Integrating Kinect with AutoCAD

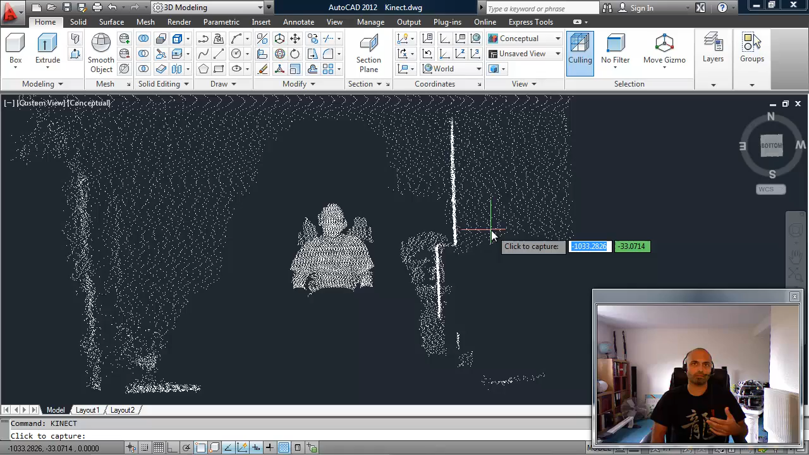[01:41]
which exposes a lot of the capabilities of the Kinect sensor into .NET. And it makes use of the OpenNI SDK and also the Nite middleware provided by PrimeSense,
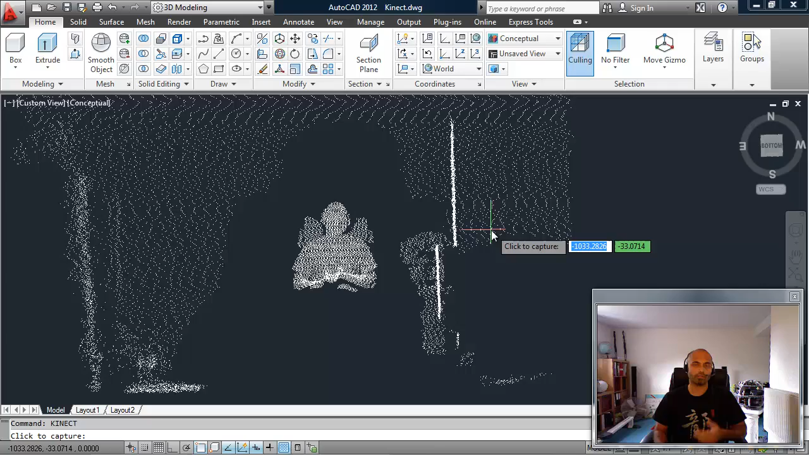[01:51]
the people that have provided the technology to Microsoft for much of the Kinect. Now what we're seeing here is a point cloud, sort of a partial point cloud being generated. I'm taking about 10% of the points that come in from the Kinect sensor. The Kinect sensor is 640 by 480, which means a total of 307,200 points.
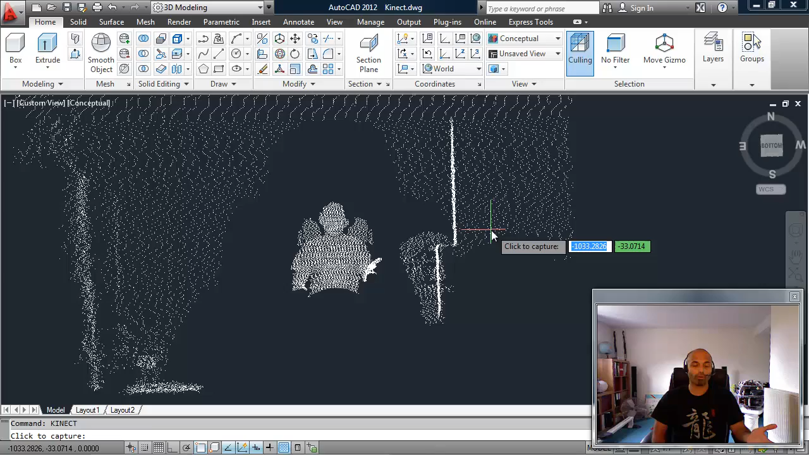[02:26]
And because we don't want to show 300,000 points, we're just taking 30 odd thousand of those to display more dynamically.
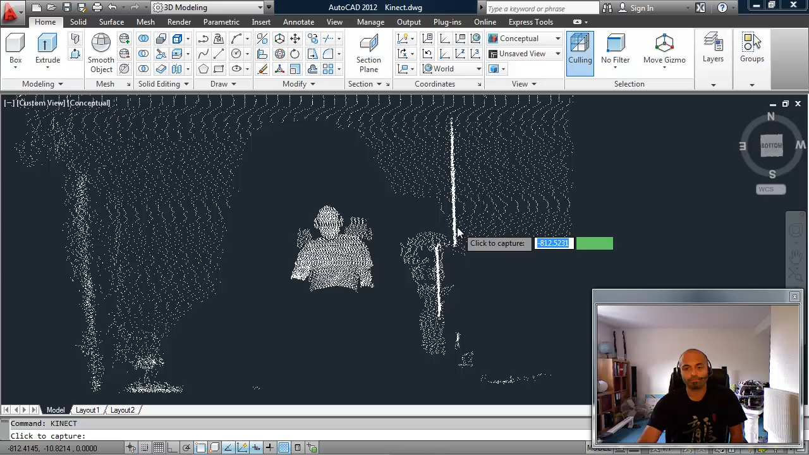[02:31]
Now, when we click, however, what's going to happen is the command is going to take the most recent set of points that were provided by the sensor, save those to a text file, use a little utility called text allows to create a LAS file from that text file,
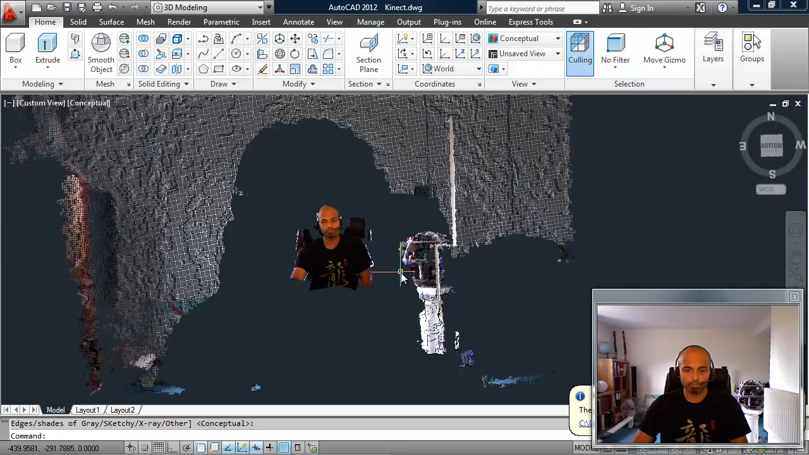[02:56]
We can see that it's certainly looks like me.
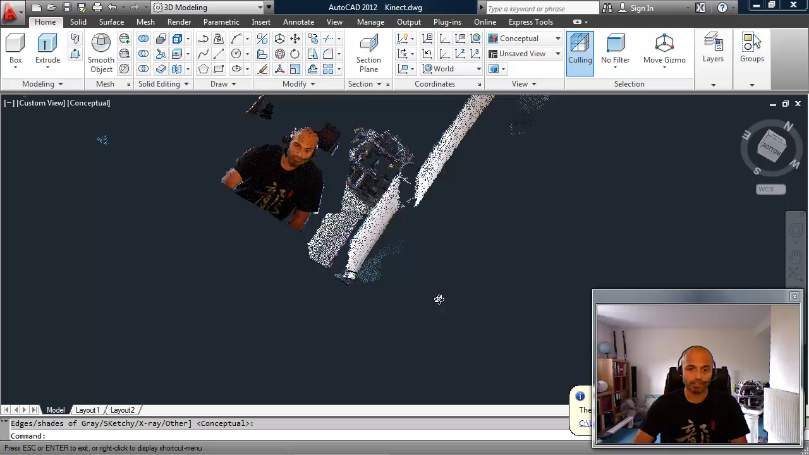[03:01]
We can see that it's in full 3D. We've colorized it as well. So we have, because we can overlay the RGB data with the depth information,
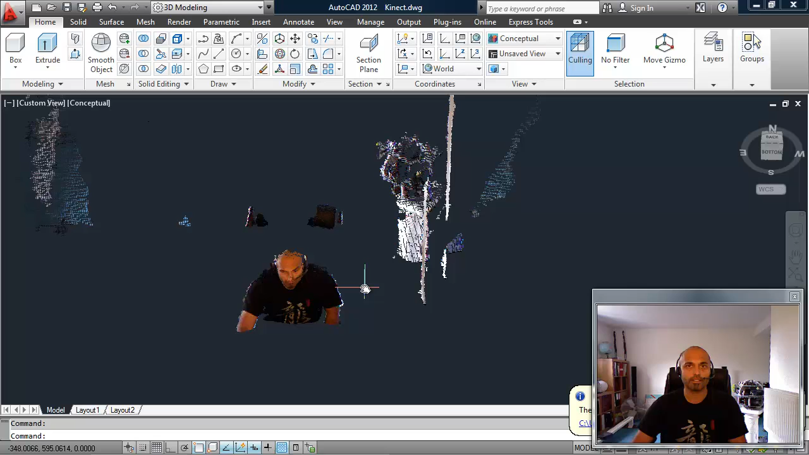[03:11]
we're able to get fully colorized points. You can see that there's my Lego Death Star in the background inside my office.
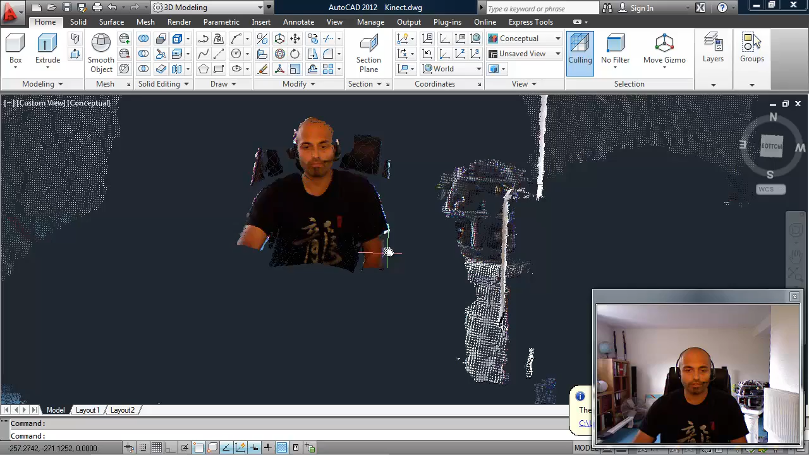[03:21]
And that's the point cloud information as we see it. Let's get rid of that for now.
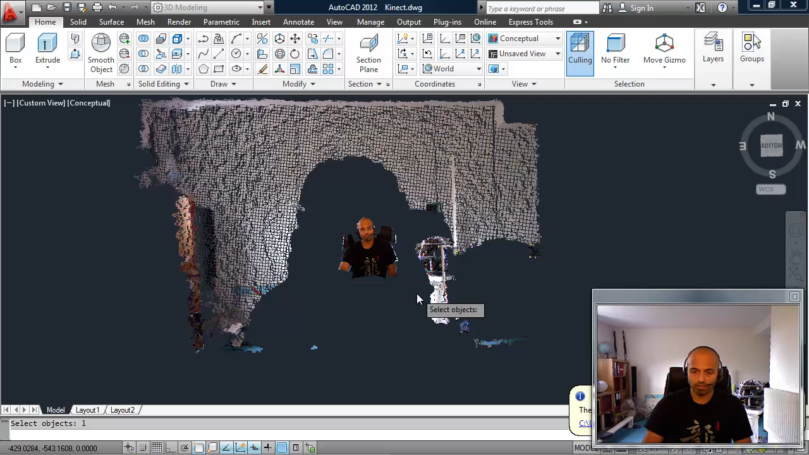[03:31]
And I'm now going to literally take
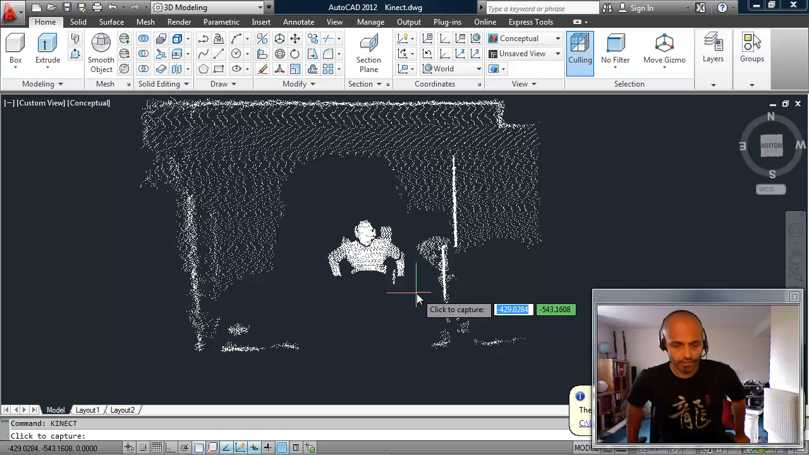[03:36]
a step back and we'll see if we can get some gestures working.
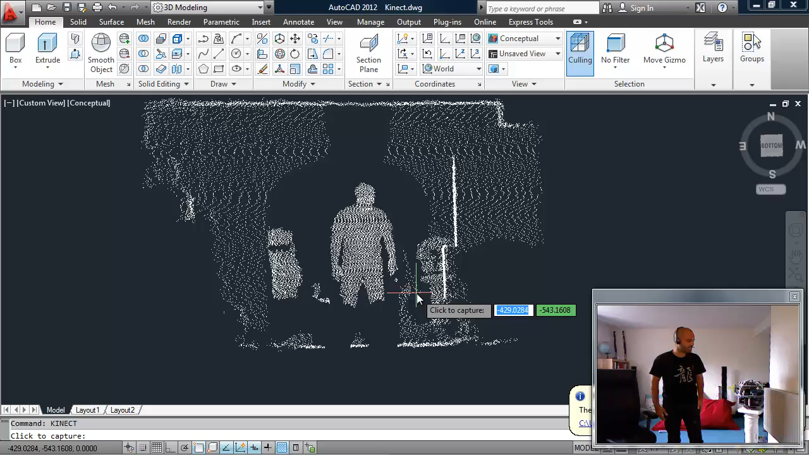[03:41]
So if I take a step back here, then I have to strike the calibration pose,
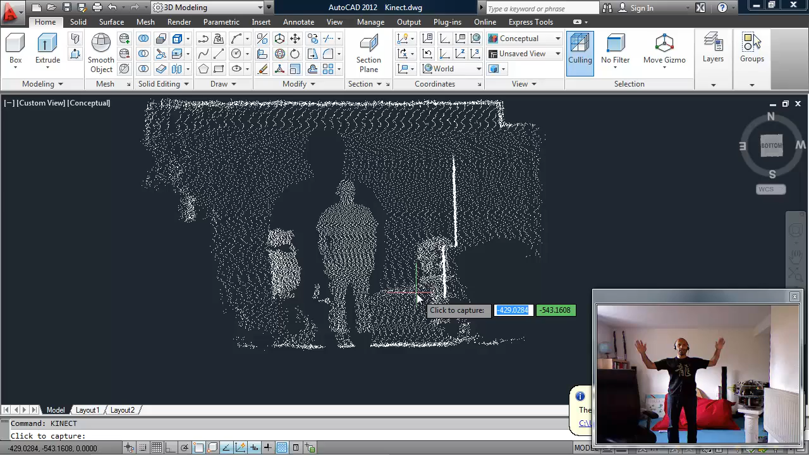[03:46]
which should be detected by the open NI middleware, sorry, the night middleware in this case. There we go. So that's detected my skeleton.
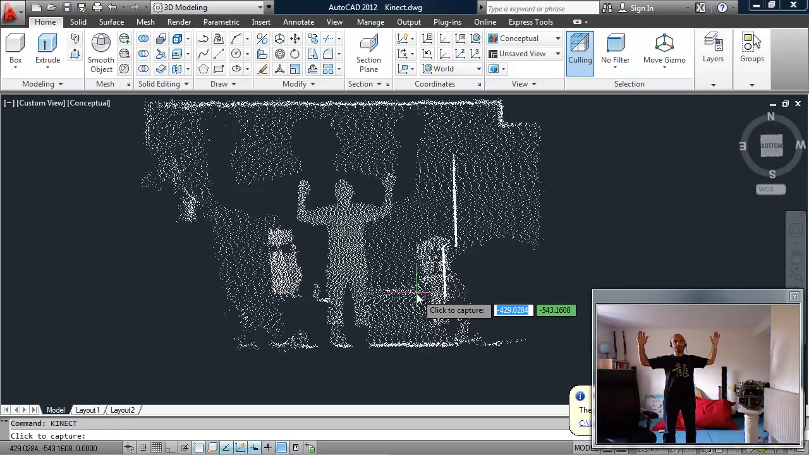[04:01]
At this point, I'm now getting a callback inside my code saying this is where the skeleton is.
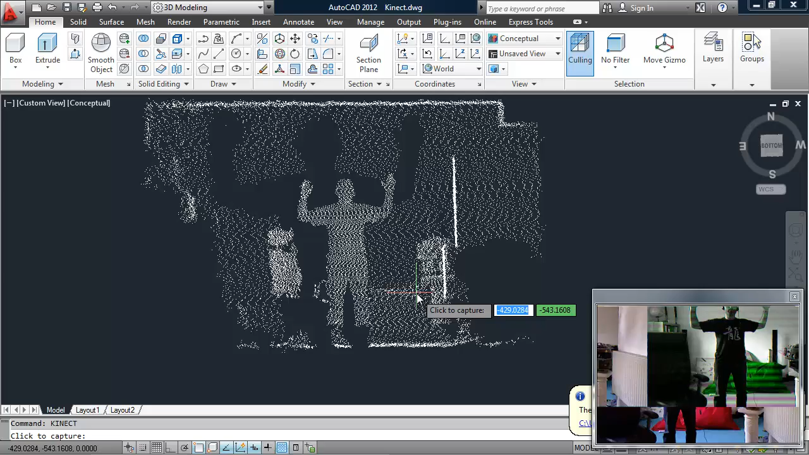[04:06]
So I can then say, okay, I get information about the hands, about the parts of the body. So if I drop the left hand below the waist, what I'm then going to say is, okay, well, let's turn the right hand into a cursor. So we're displaying a sphere in yellow sort of transiently where my hand is just so that we can track it in 3D. It's like a 3D cursor, really. And then we're going to follow my hand. And I see if I can spell my name well.
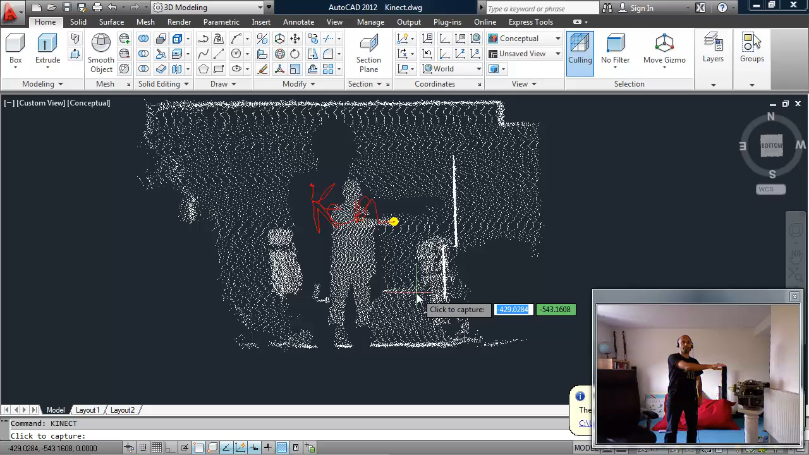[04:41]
I'll just stick with my first name. I'll try doing my surname backwards and it doesn't work. It's very difficult. So I lift my arm there and I should say K-E-A-N. We can draw a separate polyline to underline it, for example, if I drop my hand again.
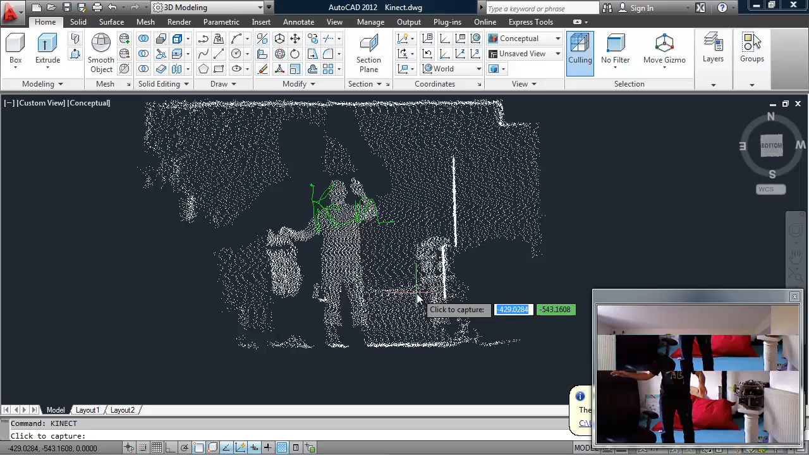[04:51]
In fact, let's see if we can draw a box around it
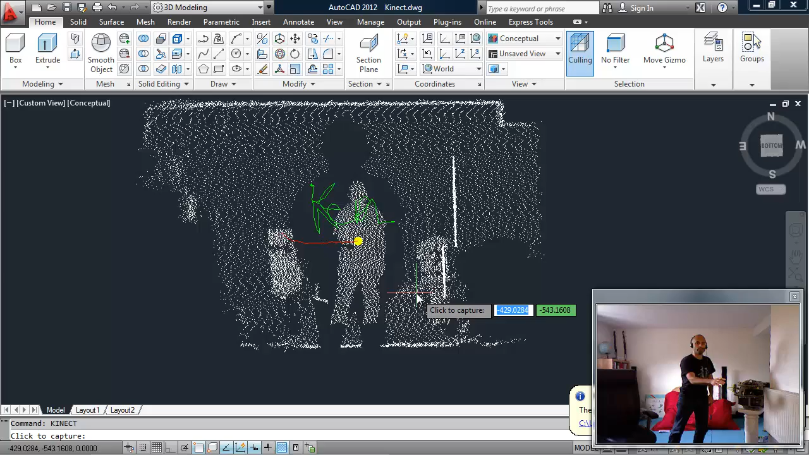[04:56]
and then go up and then back across.
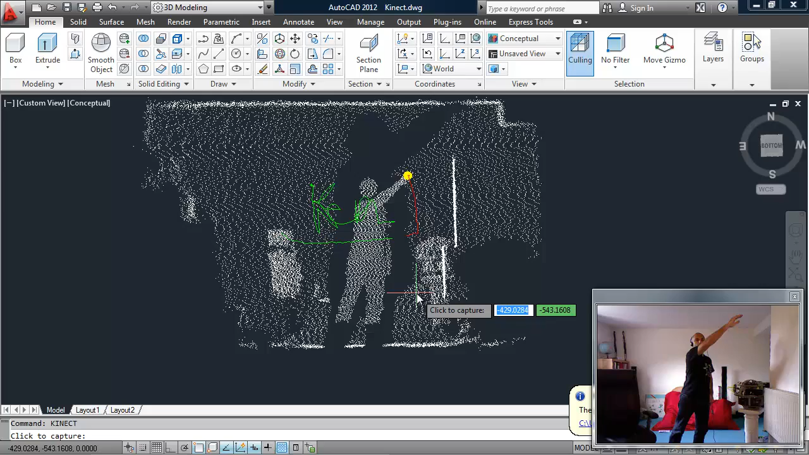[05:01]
And then see if we can go down. All right.
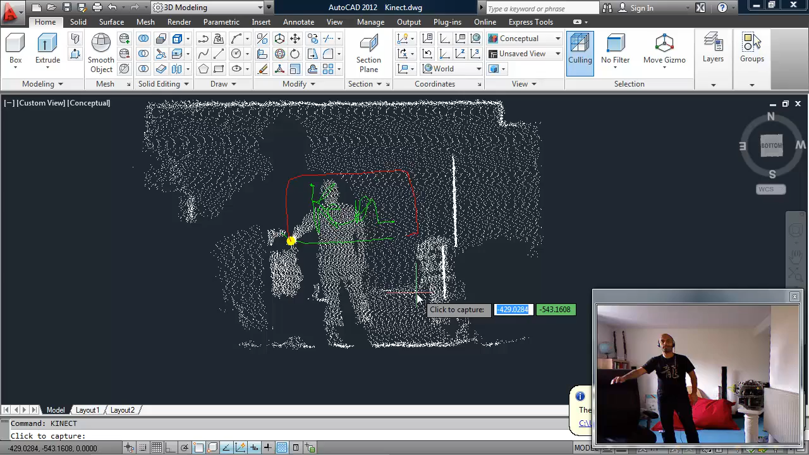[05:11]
So that looks reasonably good. I'll raise my hand again. And then in theory, what I've done is, so when my hands get together, so I actually put my hands together, it should then terminate the command and bring in the point cloud just as we saw before.